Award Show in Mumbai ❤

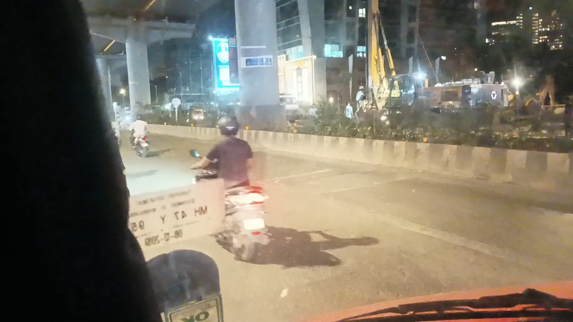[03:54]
जो बाहर का व्यू देख रहे हो गाइस बांद्रा का है और ये ऐसी कुछ
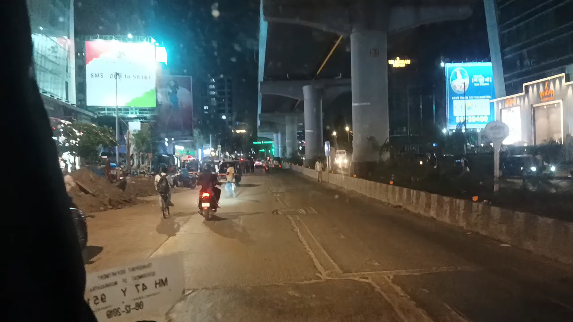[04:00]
ऐसी है टेम्पो ट्रैवलर और नाइट का व्यू हो गया है और नाइट में 9:30 हो रहा था तो लेट्स गो टू होम और बाहर रोड खाली खाली था क्योंकि टाइम ज़्यादा हो रहा था
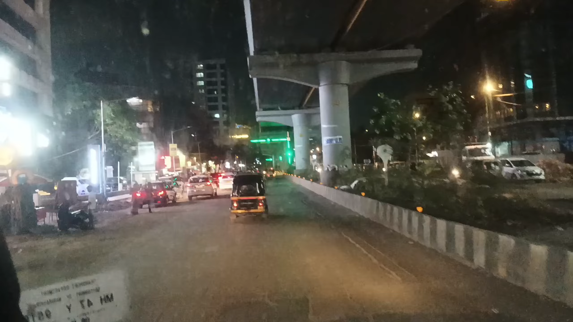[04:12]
और बहुत ही प्यारा व्यू था और बहुत ही अच्छी गाड़ी थी टेम्पो ट्रेवलर कूलिंग अच्छी कर रही थी एसी बहुत अच्छी थी है